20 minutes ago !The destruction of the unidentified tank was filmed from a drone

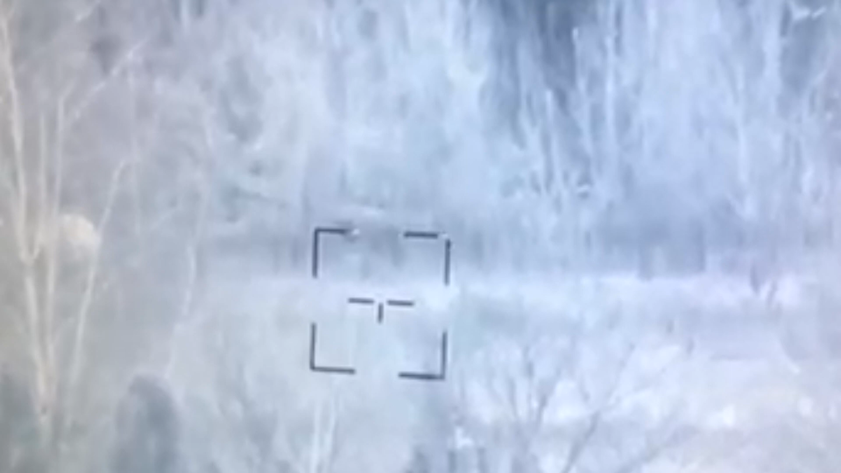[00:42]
of smokes several hundred meters high the identity of the tank could not be determined from the current video footage and it is equally unclear how the vehicle
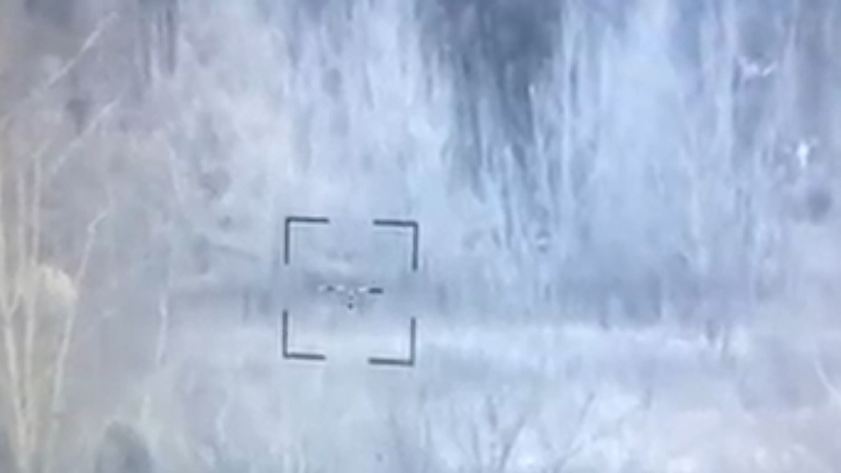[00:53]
exploded but the video shows that the tank crew probably died before they could evacuate the damaged vehicle it is not known who exactly